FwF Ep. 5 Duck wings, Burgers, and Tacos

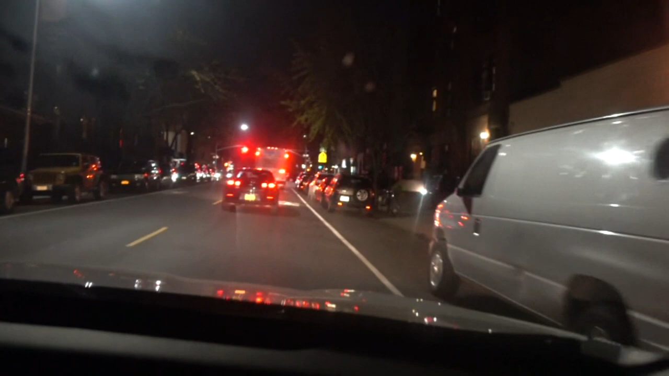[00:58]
Yes, perfect parking. Look at that shit, Ron. Oh, yo, let him go. Space. Let him go. Go. Go, go, go, go. Go. We want that spot, homie.